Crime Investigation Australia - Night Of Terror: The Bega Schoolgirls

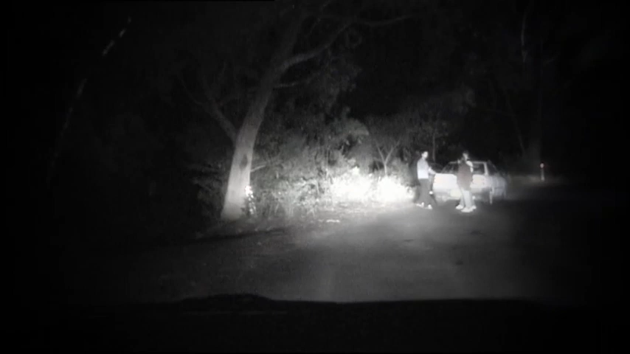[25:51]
and one of them was actually out of the car, according to the witness. So at that point,